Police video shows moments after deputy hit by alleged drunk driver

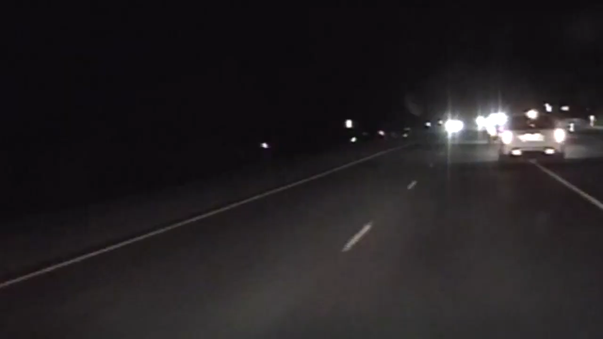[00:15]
Racing to get to a bad crash.
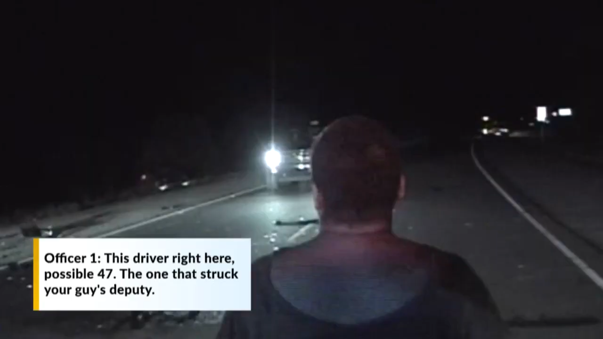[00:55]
This drive right here, hospital 47, the one that struck your guys' deputy. Is he out of the car yet? No, he's still in there. He is talking to us. I've got people talking to him.